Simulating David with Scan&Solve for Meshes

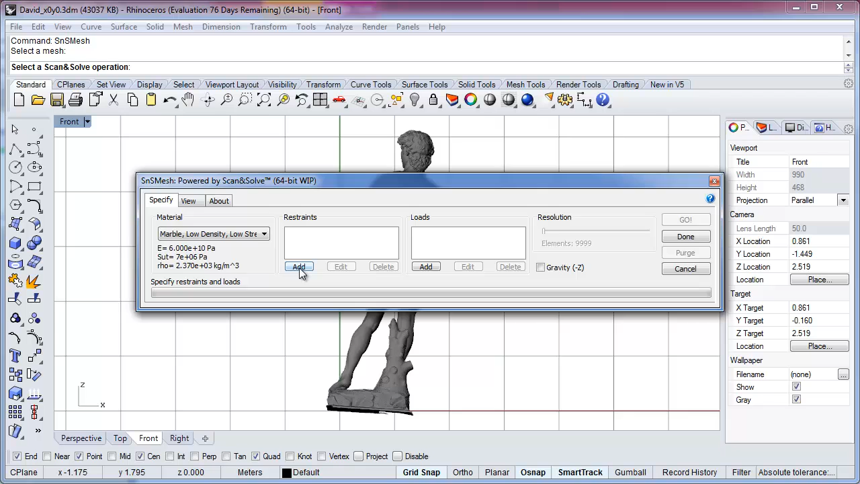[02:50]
in this case marble, and then we specify where the statue's affixed to the base. We choose Add, Restraint, and select the facets at the bottom of the model.